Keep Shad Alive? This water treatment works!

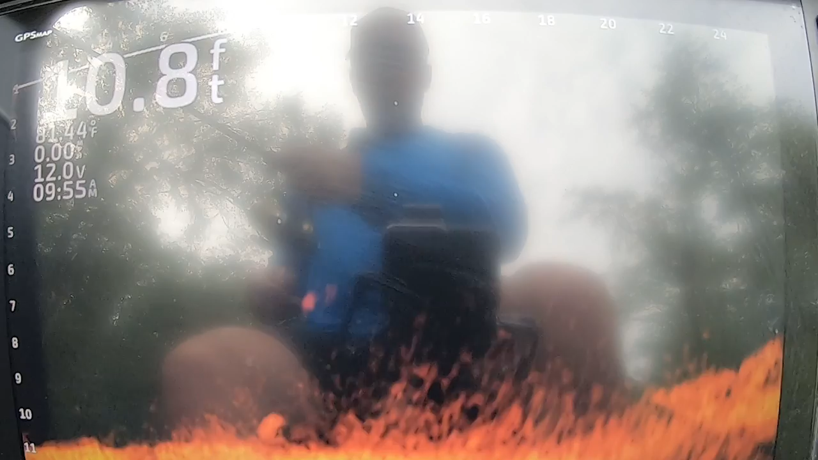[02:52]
Come on. All right, there he goes. There he goes. Oh, nope. Come on, get it. Come on. There's like four fish right up underneath me right now.
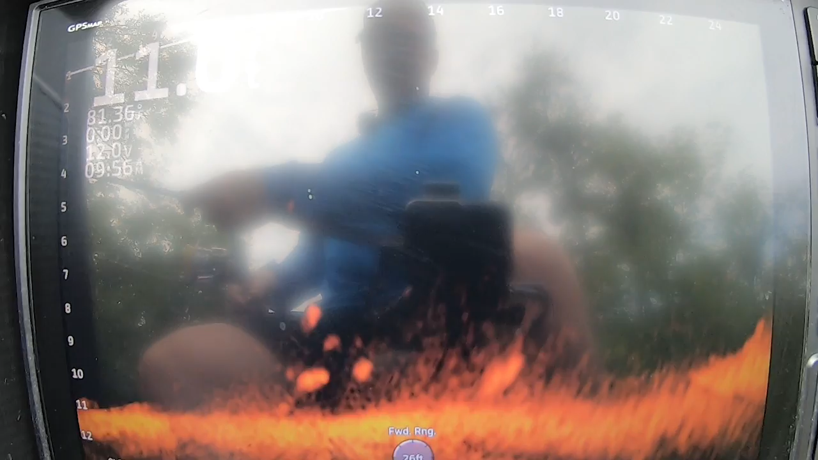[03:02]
Come on, y'all bite it. Come on. There you go. I know you haven't had breakfast yet. Go ahead and eat it. Go ahead and eat it.
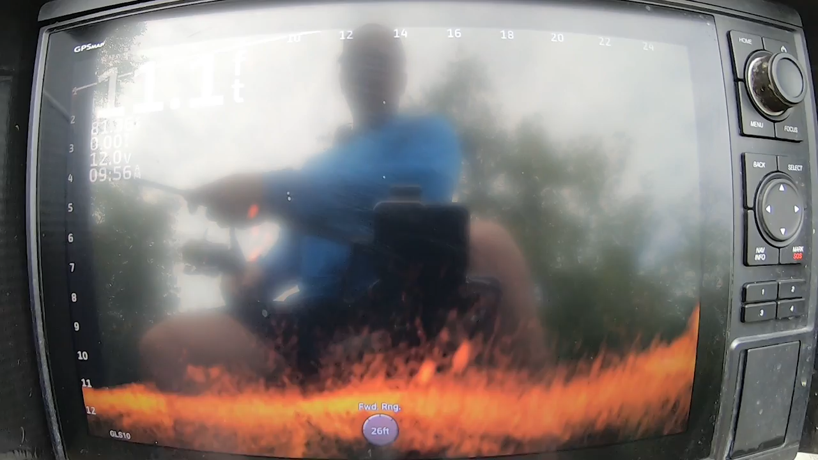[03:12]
Go ahead. Oh, he's just, he's right in front of the boat. He's six feet in front of the boat. Oh, he might have it. And we might have a gar. But we're going to check it out anyway.